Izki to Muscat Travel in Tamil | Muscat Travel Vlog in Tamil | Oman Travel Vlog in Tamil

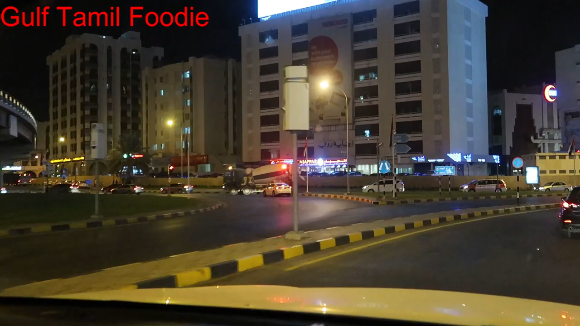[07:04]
நம்ம மஸ்கட் சிட்டிக்குள்ள வந்துட்டோம். இந்த சிக்னல்ல ஆப்போசிட்ல பாத்தீங்கன்னா அஞ்சப்பர் இருக்குது.
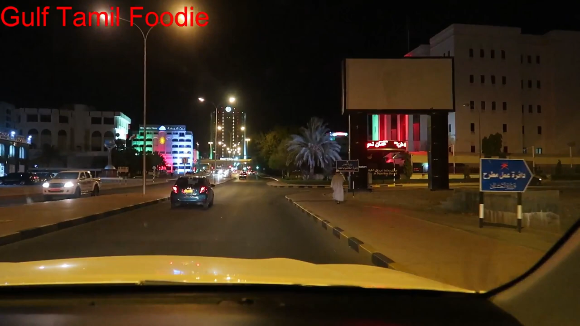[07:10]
இப்ப நம்ம போய்கிட்டு இருக்கிற ஏரியா பாத்தீங்கன்னா ரூவியோட சிபிடி ஏரியா அப்படின்னு சொல்லுவாங்க.
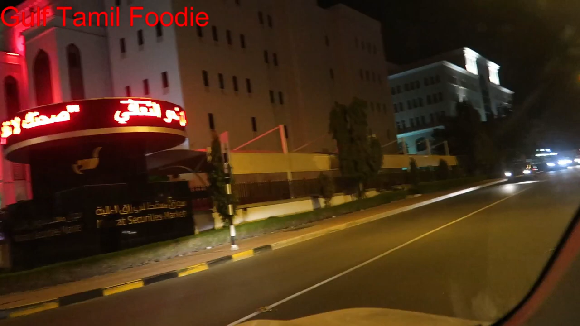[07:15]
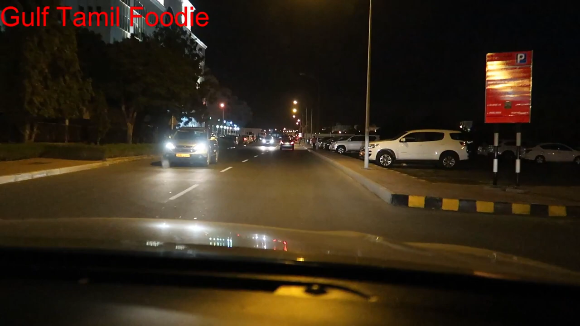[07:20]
இப்போ நம்ம போய்கிட்டு இருக்கிற லெஃப்ட் சைடு வந்து ஒரு மால் தெரியுது.